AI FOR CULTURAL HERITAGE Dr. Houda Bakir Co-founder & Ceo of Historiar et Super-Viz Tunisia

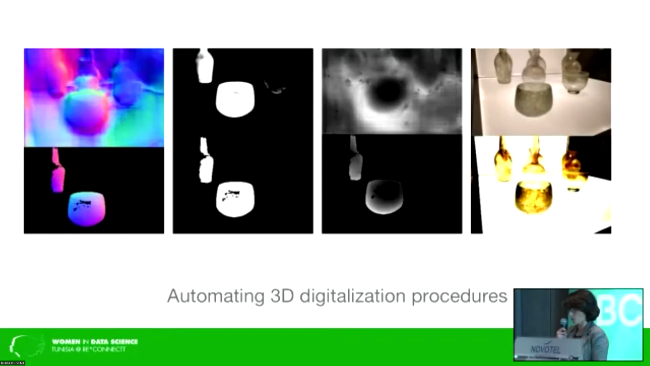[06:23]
Et on est en train de faire un modèle qui permet de automatiser le 3D modeling pour permettre de reconstruire plus rapidement beaucoup et par la suite les intégrer dans notre application.
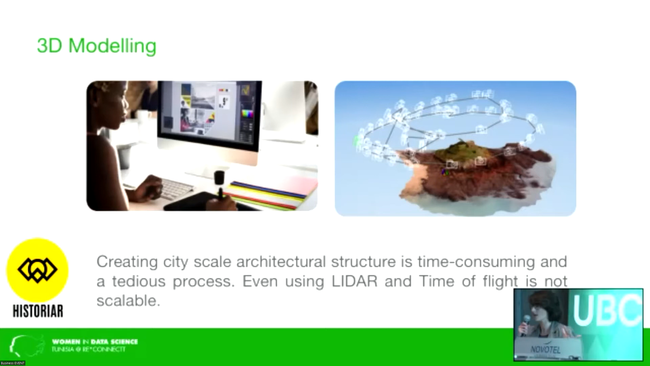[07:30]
Et par exemple, si on veut reconstruire un site reclus, donc il faut voyager, faire le déplacement, trouver le matériel, le scanner. Donc c'est des heures de travail et des mois de reconstruction. Donc, grâce à la reconstruction 3D par image, donc on peut avoir des avantages comme ici. Donc, ça nous permet de se détacher du monde physique. Donc, on collecte la data via, par exemple, l'Internet. Maintenant aussi grâce à Google Street. Donc, on a beaucoup de données gratuites à exploiter.
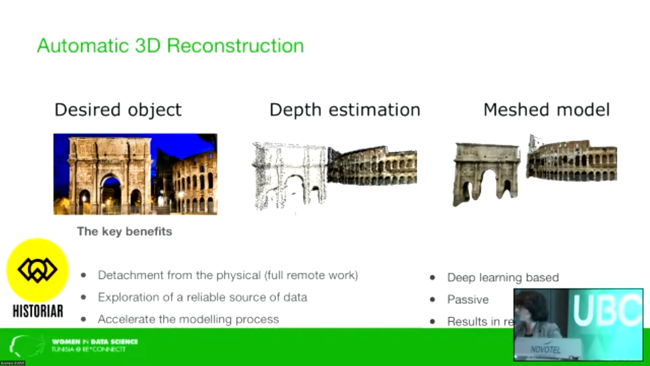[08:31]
on dirait, par exemple, quelque chose qui prenait 2 mois de calcul ou 1 mois de calcul pourrait passer à une journée. Ça, c'est suivant les capacités de calcul qu'on possède. Donc, ça, c'est en général, qu'est-ce que la 3D, la reconstruction 3D?